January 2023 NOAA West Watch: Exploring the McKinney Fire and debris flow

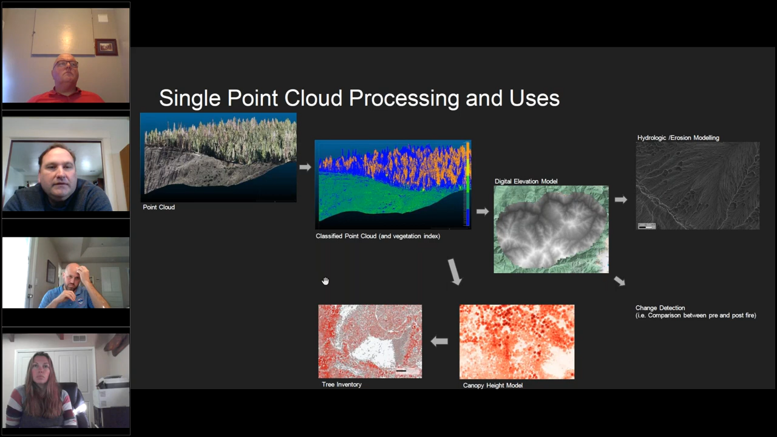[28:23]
we classify point clouds we create digital elevation models we do a variety of Uh hydrologic modeling and then we do single tree inventories and and various canopy discussions next slide Um, now so i'm gonna focus on two different, um, things these are from the us force service,
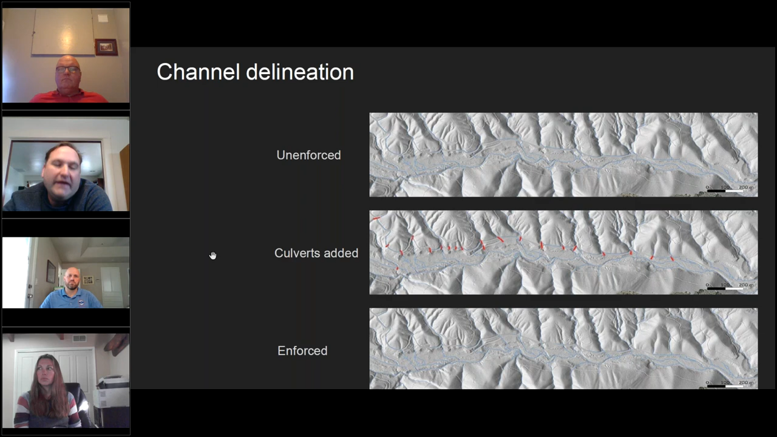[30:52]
in the the bear process the forest service will upgrade the the culverts dramatically To accommodate the kind of flows that um Were you know significantly or estimated higher flows than then Um, then the culverts are tend to be uh spec'd for Uh next slide
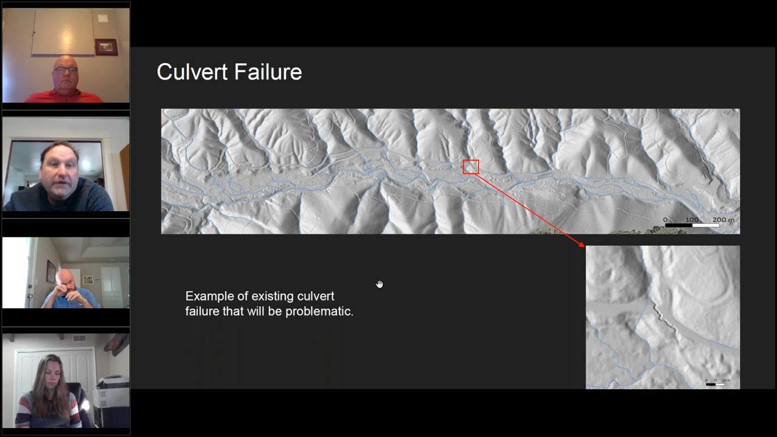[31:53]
Persistent in forestry operations all over the place So quality management for maintaining culverts is something that we want to look, um, you know Into the future on but for, uh, in the post fire space, it's it's especially important. Next slide Um, now this is looking at,